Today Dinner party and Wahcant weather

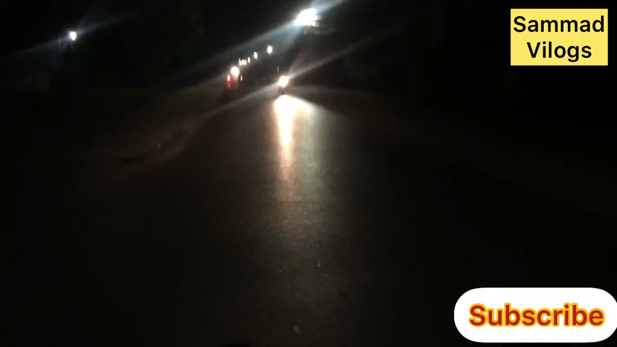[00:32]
سو شگیل چاچو بھی ہیں ان کے ساتھ انگریپ چاچو وہ جا رہے ہیں آگے ون ٹو فائف پہ اور ہم لوگ پیشے جا رہے ہیں وائی بی آر پہ وہ تھوڑا آگے نکل چکے ہیں اور ہم بھی ابھی پہنچتے ہیں